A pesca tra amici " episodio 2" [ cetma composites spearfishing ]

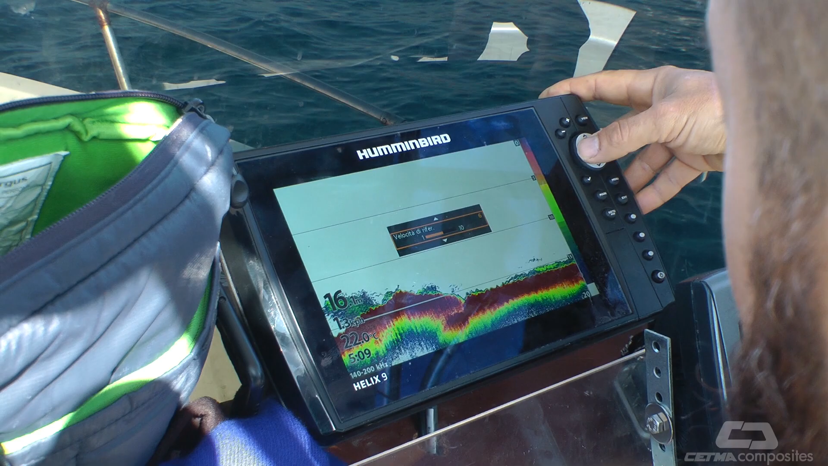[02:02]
Quest'oggi non siamo sulla mia barca e Giuseppe si dedica a settare con precisione lo strumento.